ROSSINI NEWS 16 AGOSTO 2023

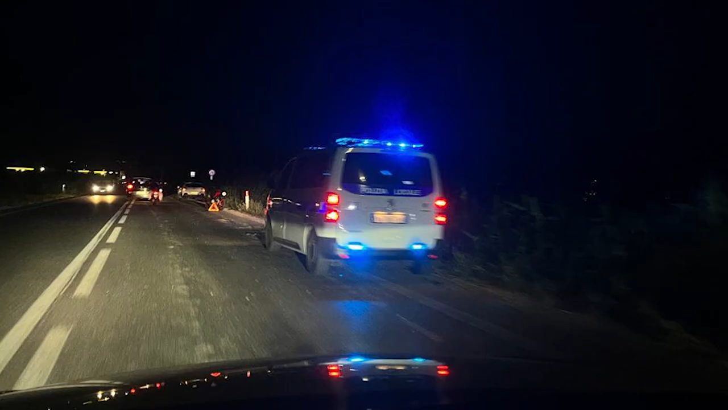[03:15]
polizia locale di pesaro è intervenuta ieri sera per un tamponamento fra due auto sulla monte labattese poco prima della sede dell'abs in direzione valle foglia una
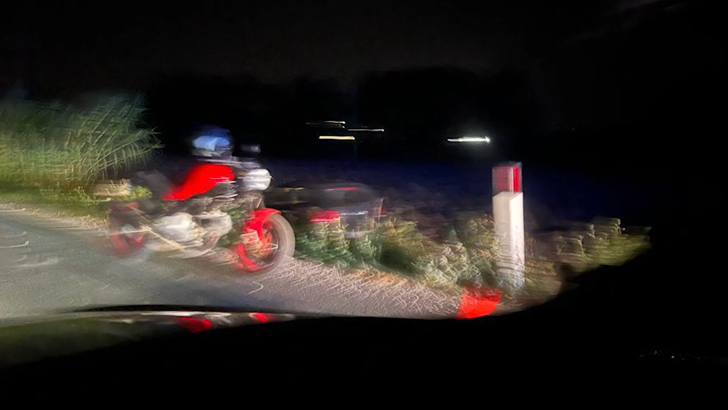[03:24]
delle due auto è finita in un fossato adiacente alla careggiata ma non si sono rilevati feriti le immagini che vi mostriamo